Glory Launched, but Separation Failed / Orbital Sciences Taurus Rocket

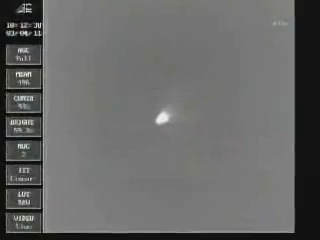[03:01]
Stage two squib nominal. Stage one SEP. Stage two TVC voltage and current and status are nominal. Video confirmed SEP. Vehicle latitude remains nominal after stage one SEP. Stage two burn will last approximately 60 more seconds.
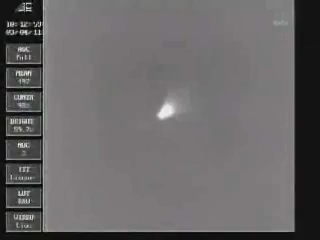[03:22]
Power buses remain nominal. Layer visible.
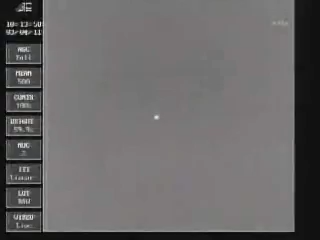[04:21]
Stage 2 burnout. Vehicle attitude remains nominal.
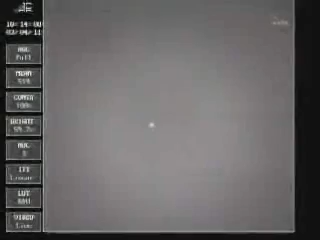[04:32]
Four and a half minutes into the flight.